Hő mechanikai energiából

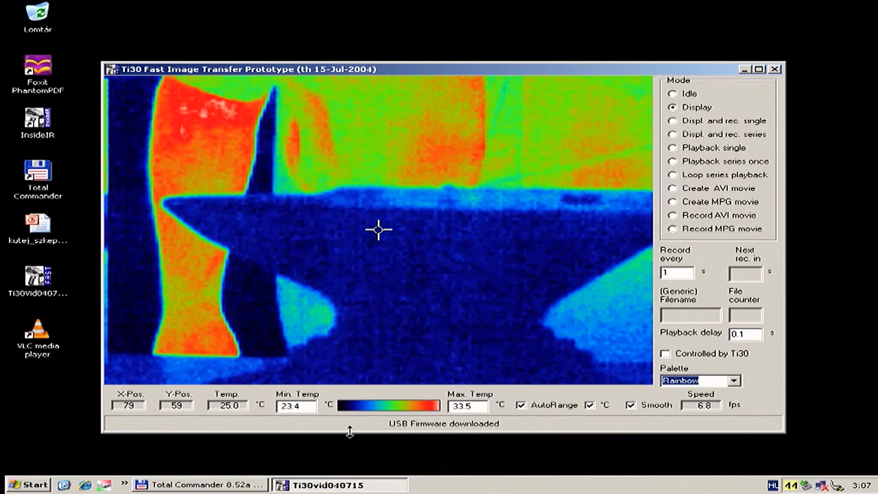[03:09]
On screen: max 33.5°C, min 23.4°C
hogy az anya jelen pillanatban nem látszik, mert ugye annyira hideg, annyira sötét. Itt van ez a kalapács, elkezdem én ezt püfölni.
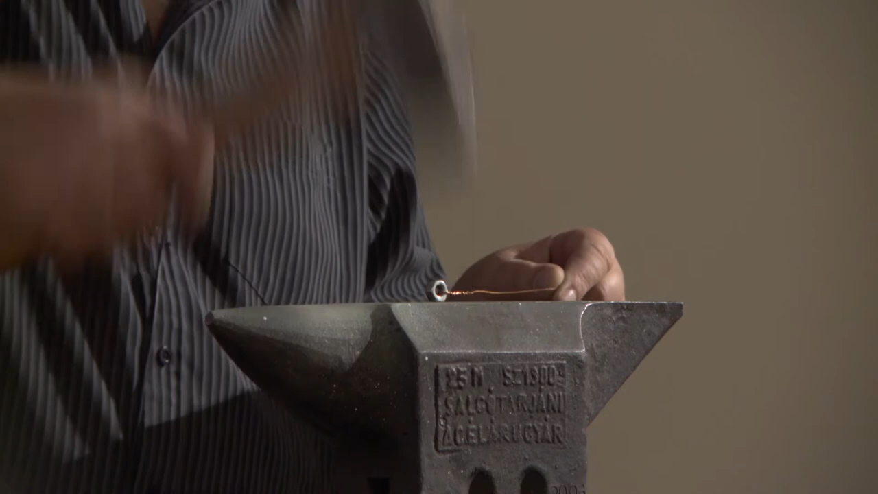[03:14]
Hoppá! Nem probléma az, beleven kombinálva. Hoppá!
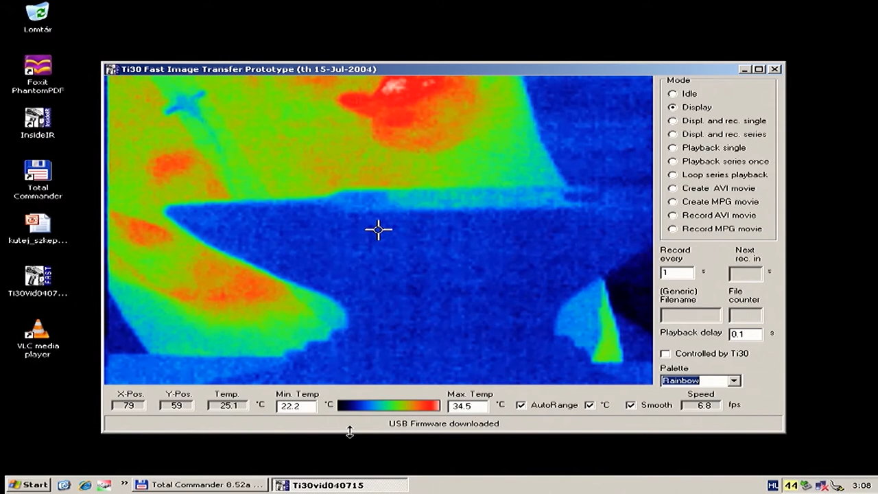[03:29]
On screen: spot 25.1°C
Pedig megkötöttem, ne nyúlj hozzá, mert megégeti az ujjadat. Elvélj, te csak majd várd meg, míg kihűl.
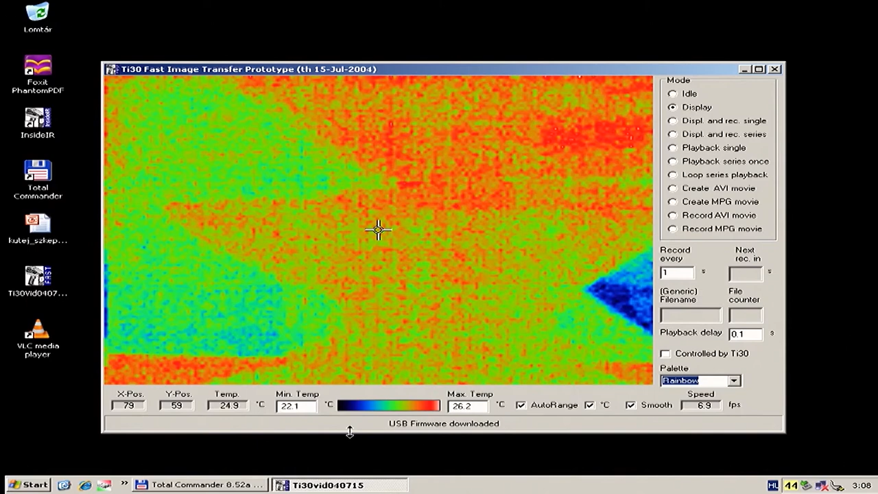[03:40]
Jó. Ide leteszem. Szerintem jól látszik, hogy az ott van, és ott vöröslik. Tehát ott látszik, és vöröslik.
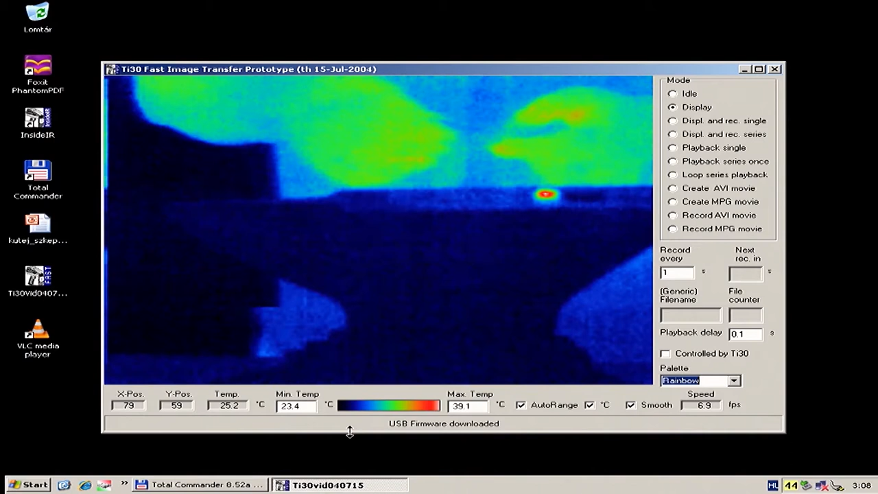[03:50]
Itt a másik, azért megmutatom, azt mondják, hogy a jó sikerült kísérletet, nem szokás ismételni, de kivételesen tegyünk kivételt.